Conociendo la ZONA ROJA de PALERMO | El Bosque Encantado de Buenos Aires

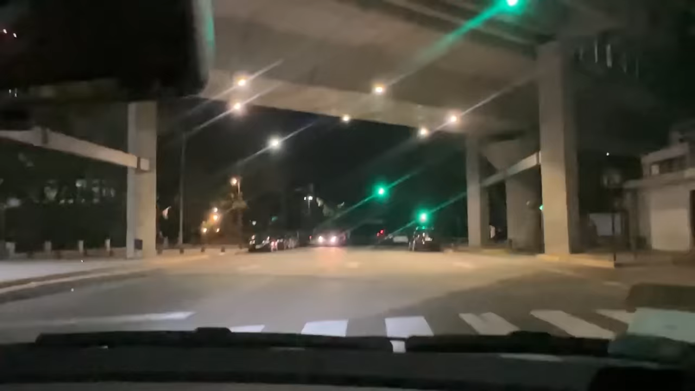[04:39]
Capital Rodeada por el barrio Uno de los barrios más lindos De la ciudad de Buenos Aires Bien,